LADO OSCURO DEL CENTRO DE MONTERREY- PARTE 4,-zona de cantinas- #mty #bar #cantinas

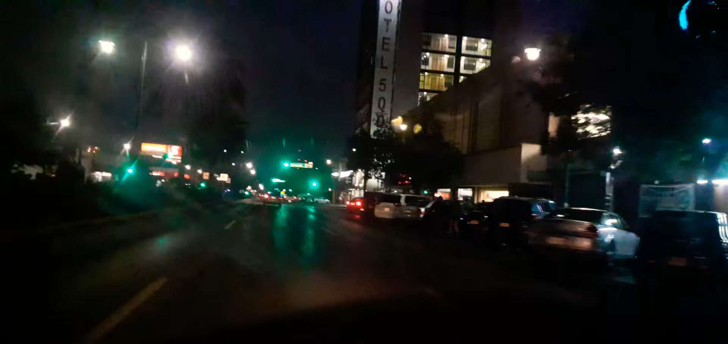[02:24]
Ahorita vamos a pasar el Pasarelas Men's Club. Está del lado derecho también el Pasarelas. Uno también muy, muy buen lugar para agarrar el pedo. El bar de Max, lo acabamos de pasar, que también está sobre Calzada Madero.
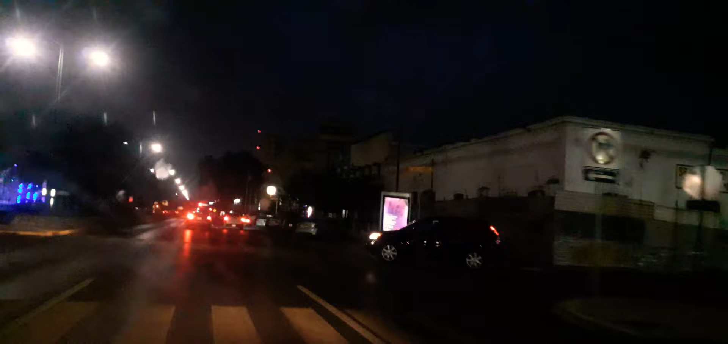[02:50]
Miren, ahí está el Pasarelas Men's Club. Del lado izquierdo está el Internacional. Pasarelas Men's Club. Más delante está el AREM. Es la competencia del Pasarelas, el AREM. Está muy bueno el AREM. Sí he ido varias veces.
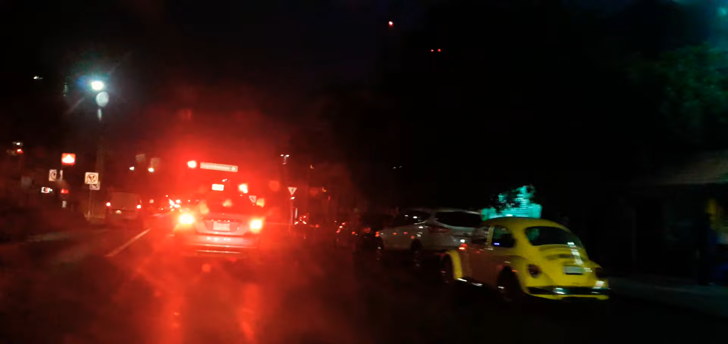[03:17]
Pero está muy tenso el ambiente, no sé si sea el ambiente, o sea, yo, pero ese bar lo han
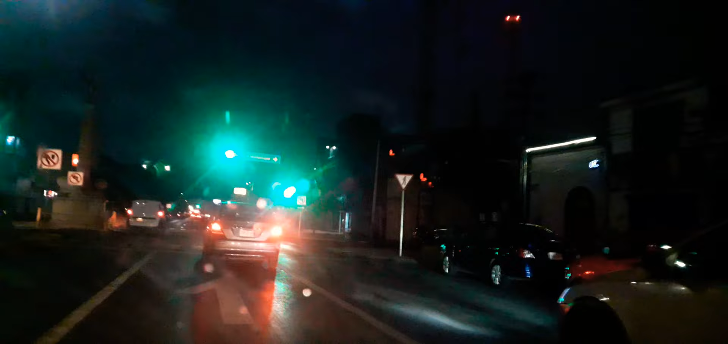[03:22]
balaceado muchas veces. No sé si sea miedo mío o el bar del lugar, que siempre lo balacean y lo vuelven a abrir. Miren, aquí al lado derecho, lo vamos pasando, el AREM. ¿Qué tal?
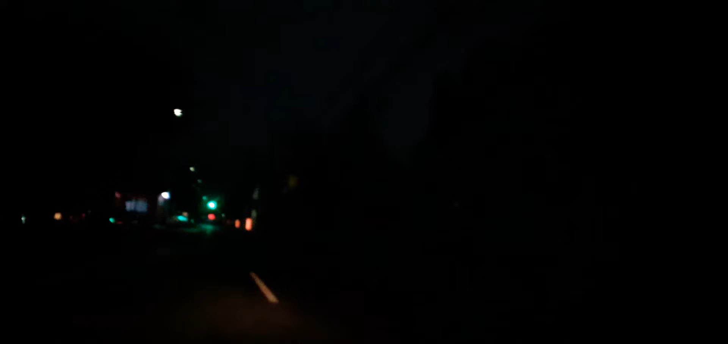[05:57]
Así se ven las calles del centro de noche.
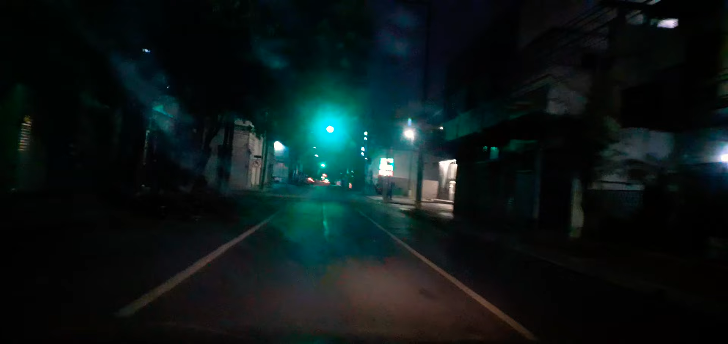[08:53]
También vamos a arrimarnos, vamos a orillarnos del lado izquierdo.
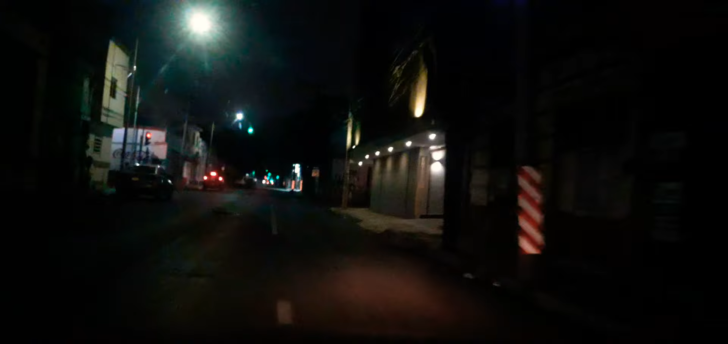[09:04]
Ahí mero van a ver ahorita. Las salas de masajes.